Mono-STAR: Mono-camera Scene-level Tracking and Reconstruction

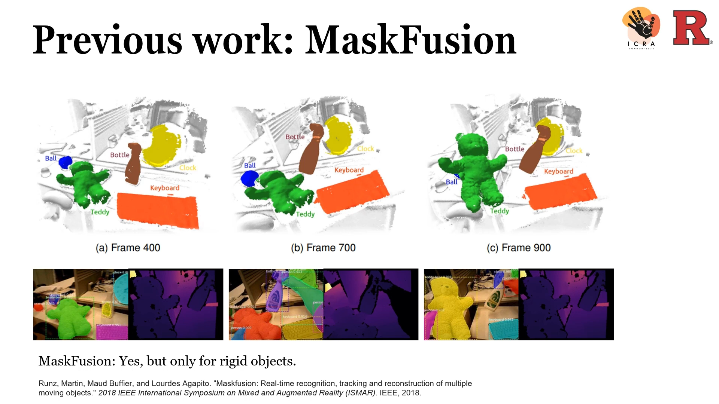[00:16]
Mask Fusion first segment the scene into multiple parts using semantic segmentation.
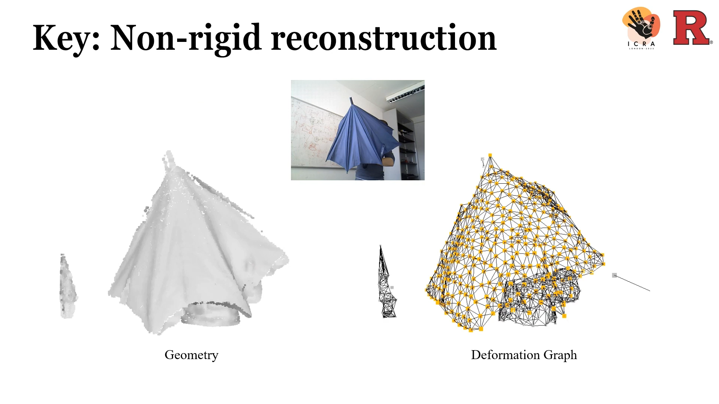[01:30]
Each node on this deformation graph represent a local rigid transformation. You can regard this deformation graph as a skeleton and the reconstructed geometry as skin. The skin will be moving along with the skeleton. This is the whole pipeline of our proposed system. We use a two-thread system. The first thread will pre-process the measurement and perform semantic segmentation.
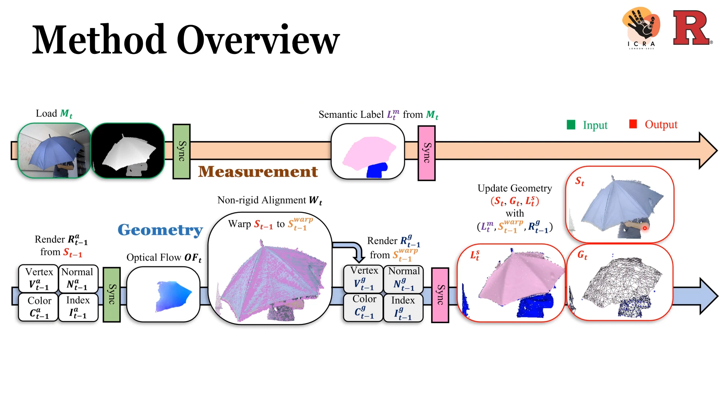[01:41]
The second thread is focusing in non-rigid alignment and geometry fusion. The main innovation for this work lies in the non-rigid alignment part. Due to time limit, we will mainly cover this part.
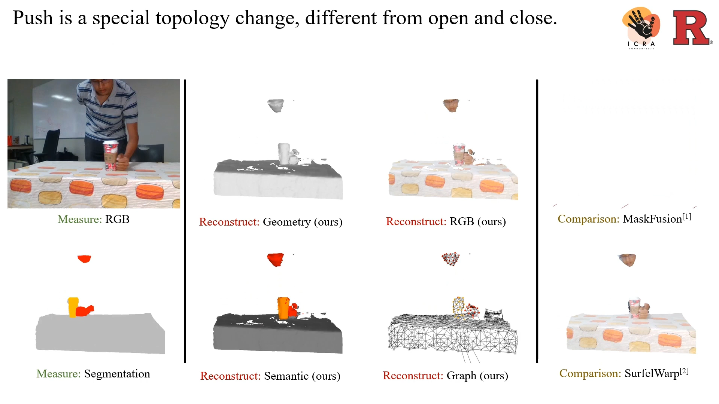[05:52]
Finally, this is a scene where we push a coffee cup on the table.